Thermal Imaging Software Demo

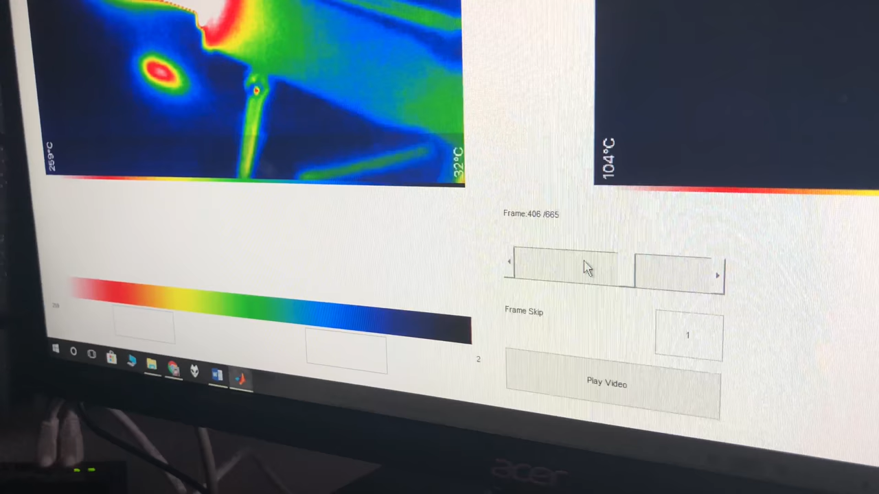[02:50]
And I'm going to work on this, uh, to try to make it a little more accurate. But that's, that's a small bug.
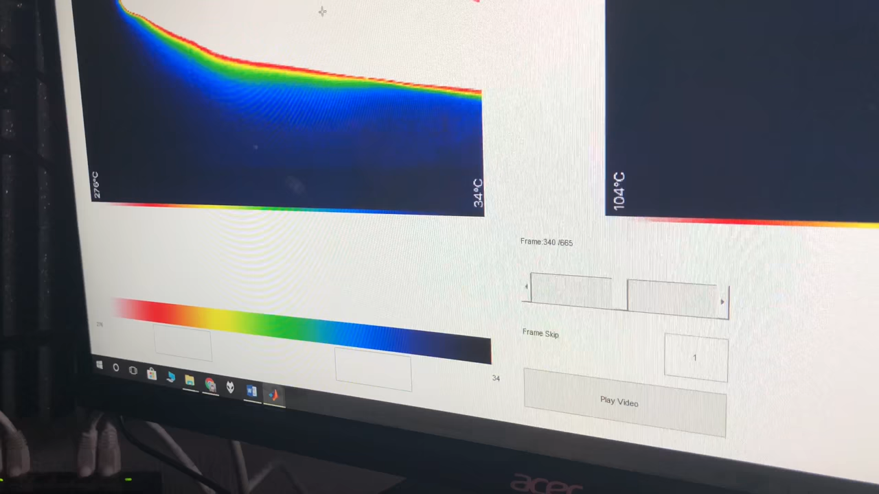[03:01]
Uh, other than that, like, so the X and Y, it works. It's getting the temperature, assuming that the bounds are correct, which in this case, in this particular frame, they are correct.
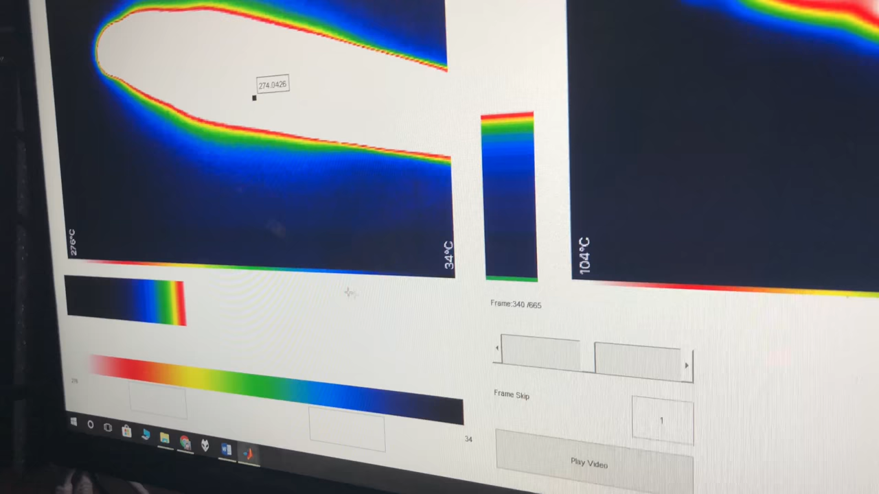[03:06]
So this is working.
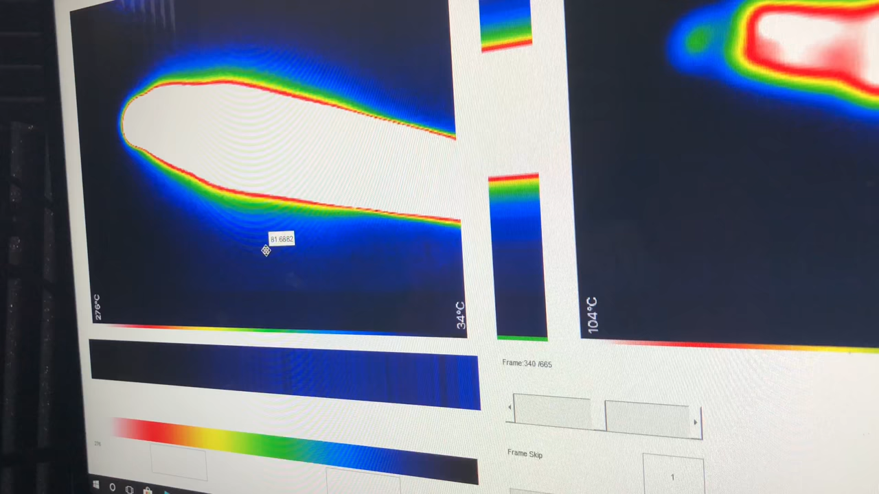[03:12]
Um, and the, so yeah, let me,
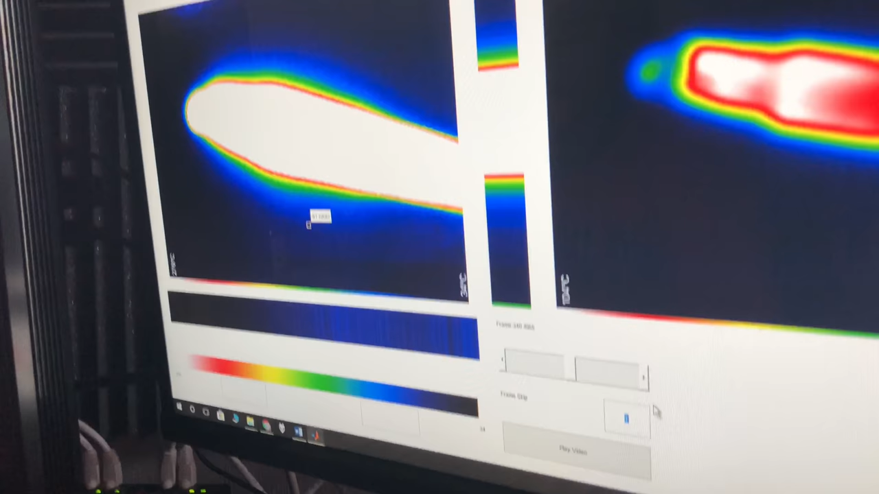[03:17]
I feel like I want to show the frame skip and the playing of video. I don't know how to though. Okay. So the, another feature with the videos is the, um, so you can jump through frames using the slider, or you can just play the video to view it. Um, before playing the video, it's recommended that you set the frame skip, which is basically, uh, how many frames it'll play per second.
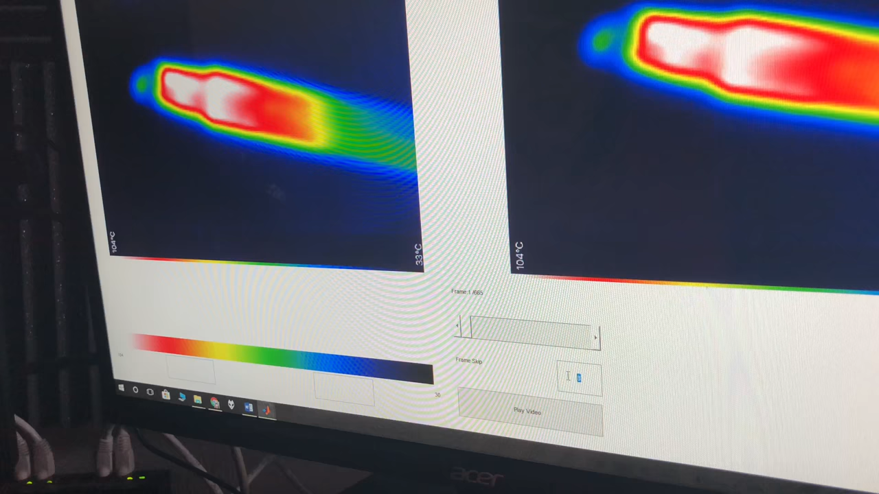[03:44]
On screen: scale top 104°C, scale bottom 33°C
Um, so a higher number means less frames per second, but it won't be as computation intensive. So I'm doing about eight right now. And you can see I press play and the video will be changing over time.
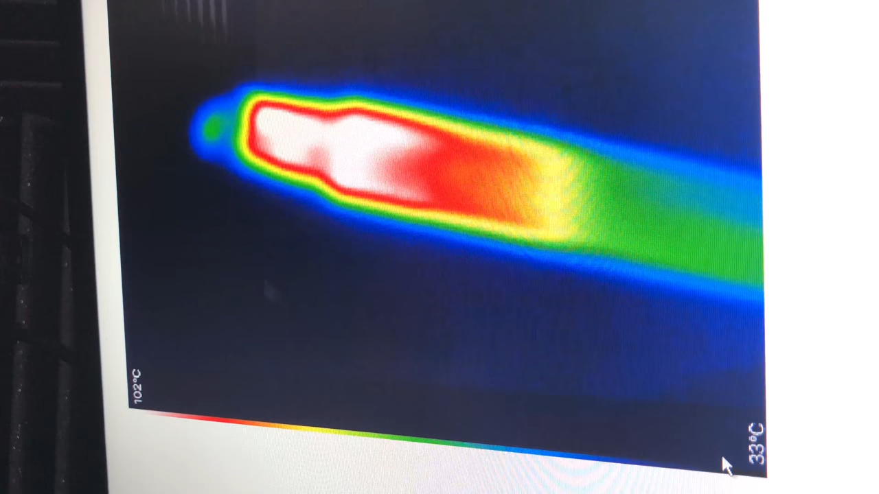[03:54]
On screen: scale top 102°C, scale bottom 33°C
It's a little hard to see, but eventually it'll, it'll start heating up. Yeah, there we go.